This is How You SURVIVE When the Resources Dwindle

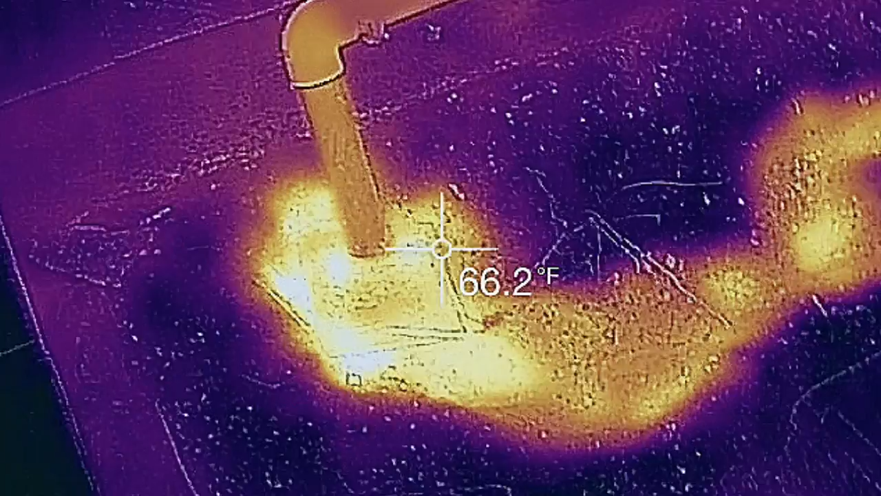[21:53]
On screen: spot 66.2°F
And while we're not keeping that heat energy in our house when we dump it down the drain like that, it does come out into the greenhouse and it keeps the greenhouse slightly warmer in the wintertime.
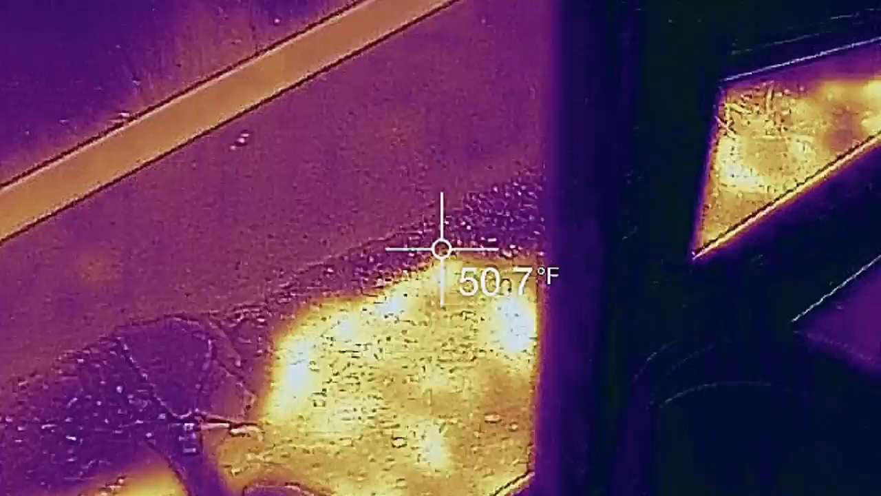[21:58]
On screen: spot 50.7°F
And that in the greenhouse is providing kind of a warm shroud around our house.